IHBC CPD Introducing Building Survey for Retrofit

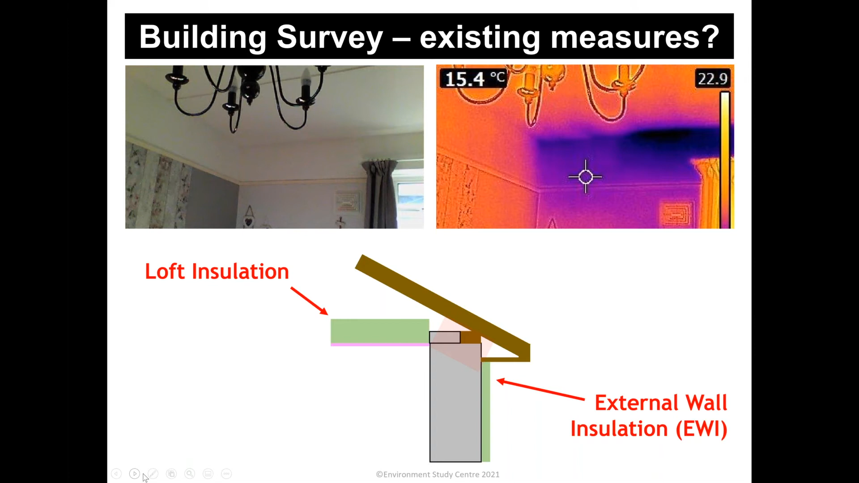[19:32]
On screen: spot 15.4°C
those of you who thought there might be a thermal bridge, yes, there is a thermal bridge because there is a gap between the external worn insulation and the loft insulation. And I'm showing this now with the purple line, which relates to the purple part of the image you can see in the top right-hand corner. And yes, I would say the most obvious problem there is a thermal bridge.
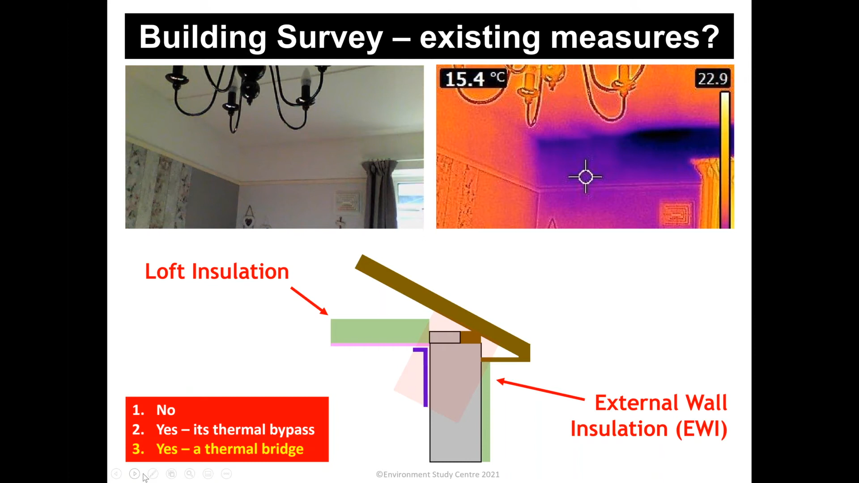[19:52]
On screen: spot 15.4°C
So well done on those of you who got that correct. Now, another example of the sort of thing we need to be looking at when we're looking at whether retrofit measures have already been installed into a building.